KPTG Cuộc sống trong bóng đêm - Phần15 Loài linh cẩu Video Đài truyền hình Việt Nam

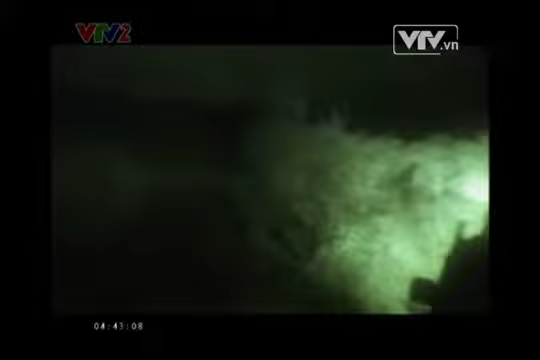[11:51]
Tuyệt. Rõ như ban ngày. Kane nói rằng lúc này có thể an toàn thắt ra và chúng tôi đã lấy lại máy quay cảm biến chuyển động đã được cài đặt.
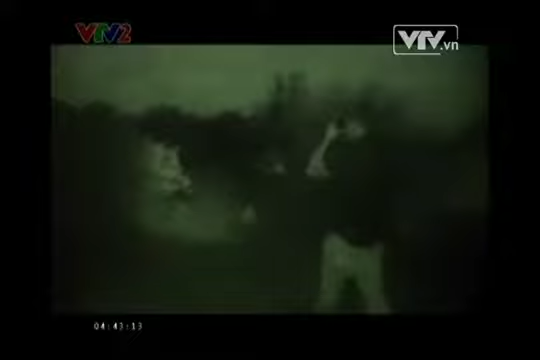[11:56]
Cảm biến chuyển động đã được cài đặt.
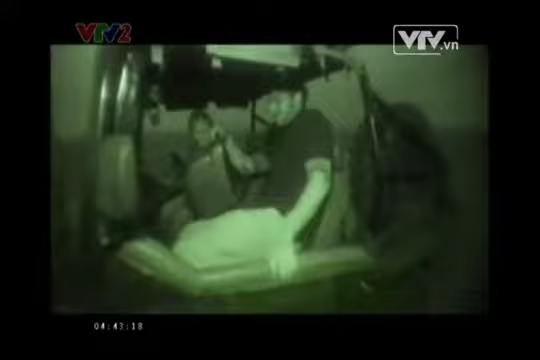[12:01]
Tôi không chắc lắm.
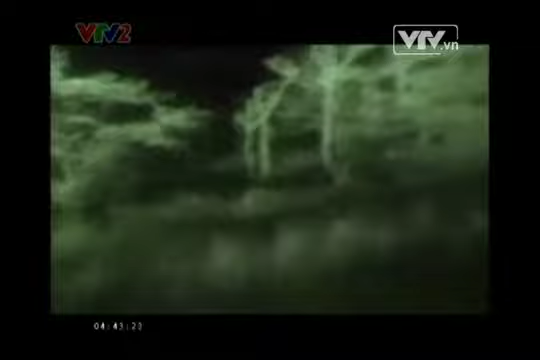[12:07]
Chị đang đùa tôi phải không? Ta đi thôi. Wow, nhìn này.
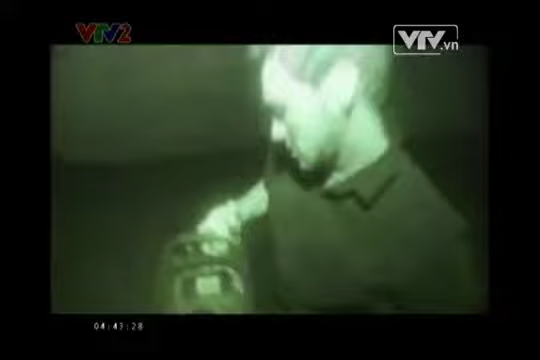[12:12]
Tôi nghĩ rằng nó đã bị phá hỏng. Chị nhìn đi, hoàn toàn bị phá hỏng rồi. Chúng muốn phá hỏng vật này. Vật này được làm từ nhựa cứng đấy.
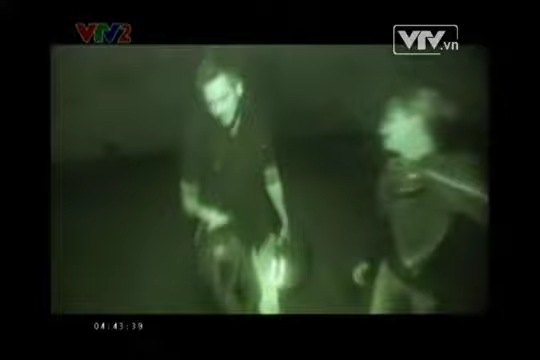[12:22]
Bộ hàm của chúng rất khỏe phải không nào? Rất ấn tượng.
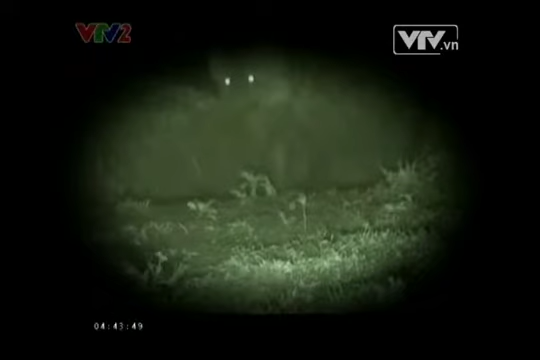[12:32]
Đó là một con trưởng thành. Rõ ràng là một con trưởng thành. Chị có nghĩ đó là con cái không? Chắc chắn như vậy.
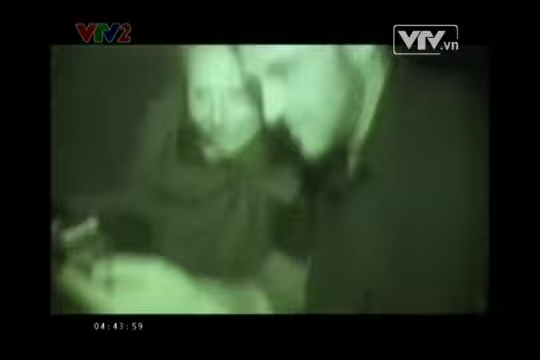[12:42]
Kane cho tôi biết không giống như hầu hết các loài động vật cấu vũ khác. Trung bình linh cầu cái nặng hơn linh cầu được 9kg.
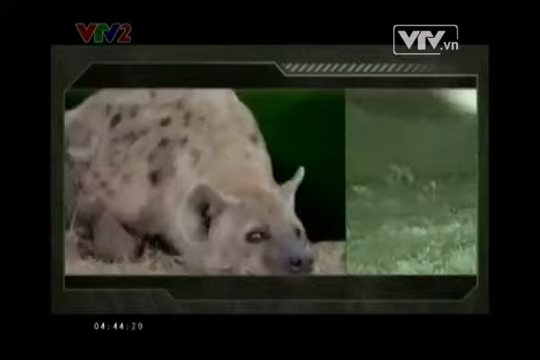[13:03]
Linh cầu cũng có đôi tai có thể phát hiện con mồi ở cách đó 5km và trong bóng tối đen đặc. Bộ hàm đáng sợ của chúng khỏe nhất trong số những động vật có vũ.
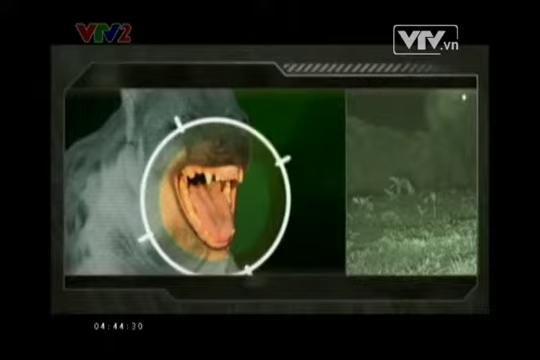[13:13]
Với tú đớp có lực lên tới 450kg, linh cầu có thể cắn đứt gân và làm vũ xương, bảo đảm rằng ngay cả những con linh dương đầu bò to lớn nhất cũng không thát được sinh vật này.
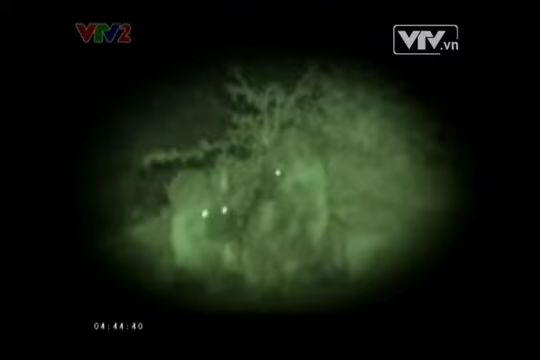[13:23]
Có cả đàn ở đây. Một, hai. Chúng được khoảng 6 hoặc 8 tuổi. Và vết đốm bắt đầu xuất hiện.
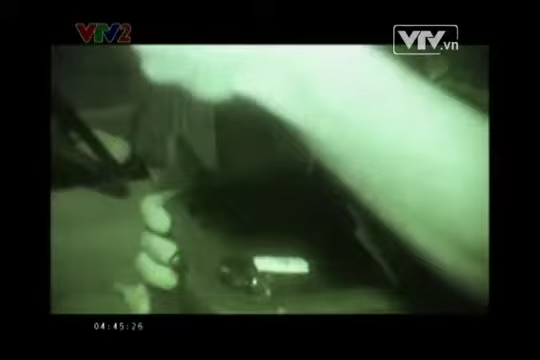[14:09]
Chúng đang ở ngoài kia. Có vẻ rất gần rồi.
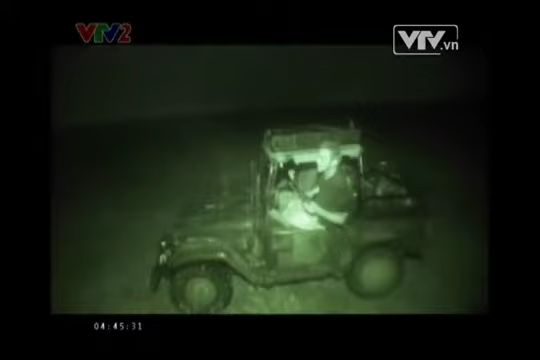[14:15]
Chúng ta cùng đi xem nào.
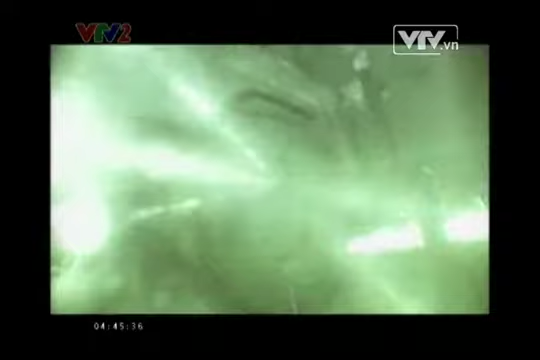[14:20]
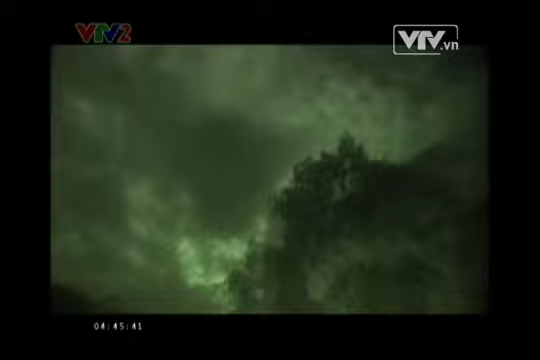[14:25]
Chúng tôi đi theo âm thanh của linh cầu và thấy chúng đang bao quanh một bầy sư tử vừa hạ gục một con linh dương đầu bò.
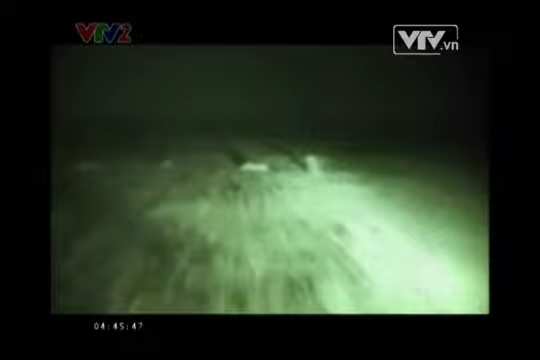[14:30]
Tôi bật nó quay cảm ứng hiệt lên để xem có bao nhiêu con linh cầu ở đó.
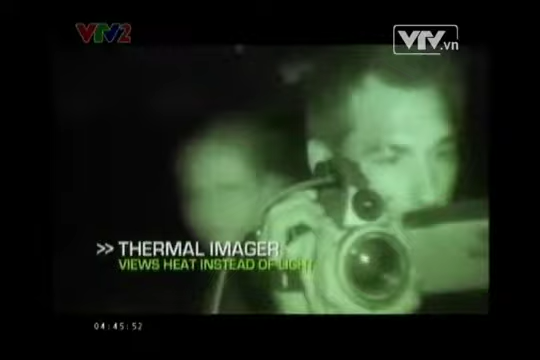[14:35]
Thật không thể tin được. 1, 2, 3, 4, 5, 6, 7, 8.
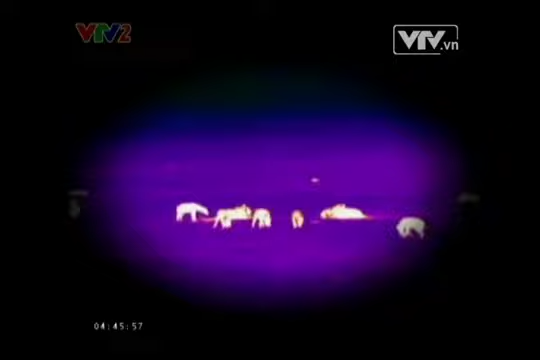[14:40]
Trời ơi, chúng ở mọi nơi. Con linh cầu được kia là kẻ duy nhất ngăn không cho đối phủ cướp mất con mồi.
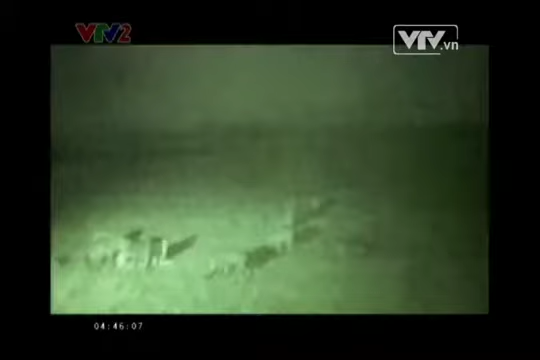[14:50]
Linh cầu có được 90% số thức ăn bằng việc săn mồi và 10% là đi cướp của kẻ khác.
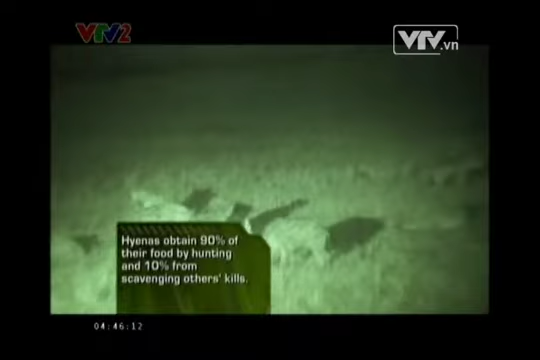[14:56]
Cây nói rằng linh cầu khó có thể cướp được con mồi từ một con sư tử trình thành.
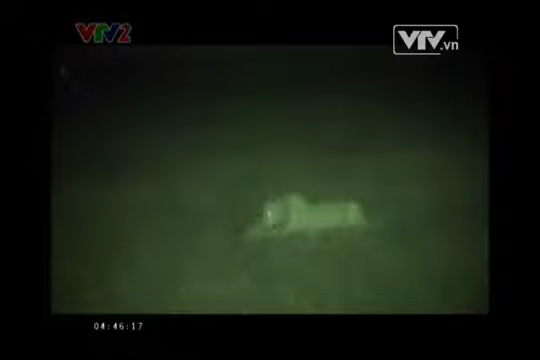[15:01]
Chúng có thể tập trung vào một con sư tử được chưa trình thành. Nó có vẻ dễ bị đe dọa mà từ bỏ con mồi của mình hơn.
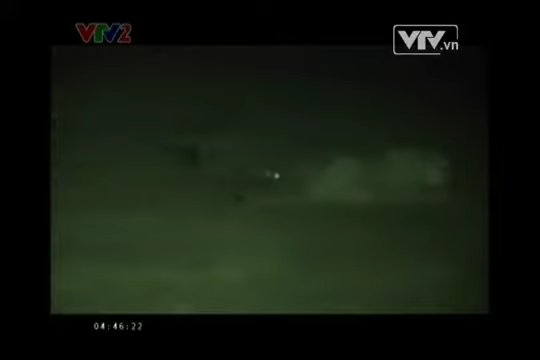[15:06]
Các thành viên khác sẽ chờ đợi từ xa.